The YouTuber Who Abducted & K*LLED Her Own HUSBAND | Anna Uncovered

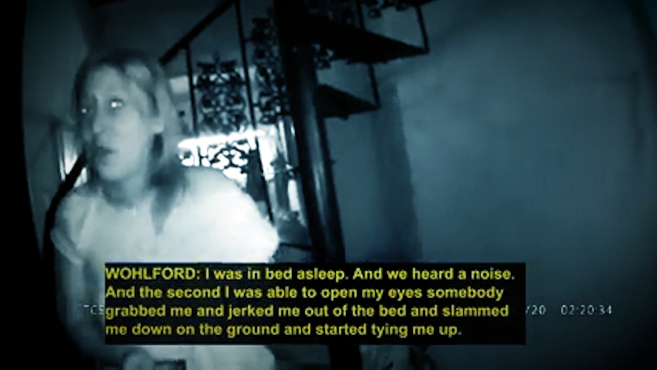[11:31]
to open my eyes somebody grabbed me and jerked me out of the bed and slammed me down on the ground and started tying me up masks on black shirts black pants every inch
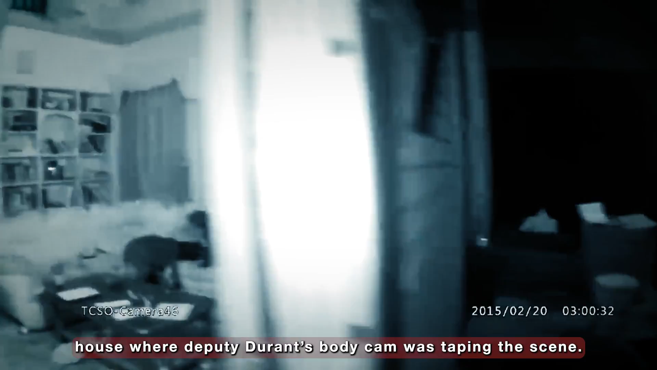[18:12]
Deputy Durant's body cam was taping the scene Samantha asked if she could text her mother Phone